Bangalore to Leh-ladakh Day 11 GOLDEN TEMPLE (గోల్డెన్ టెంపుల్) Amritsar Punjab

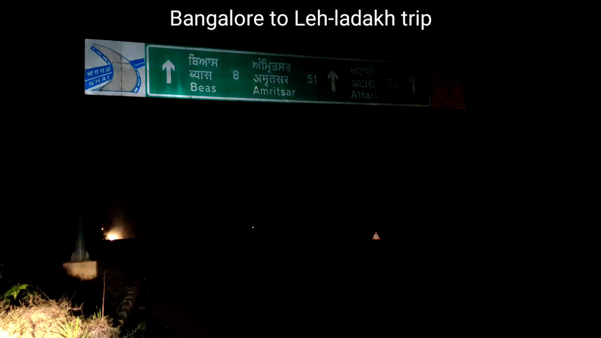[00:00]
హలో గైస్, ఆల్మోస్ట్ నేను రీచ్ అయిపోయాను అమృత్సర్కి. ఇంకా 51 కిలోమీటర్స్ టు గో అమృత్సర్.